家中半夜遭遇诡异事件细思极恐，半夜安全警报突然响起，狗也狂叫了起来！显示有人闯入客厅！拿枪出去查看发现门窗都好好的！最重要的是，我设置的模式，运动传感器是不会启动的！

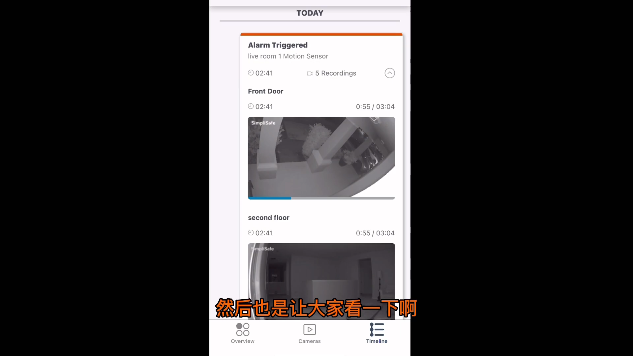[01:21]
然后也是让大家看一下啊这个一楼我们可以很清楚的看到它上面说啊一楼的一楼的这个有人啊运动传感器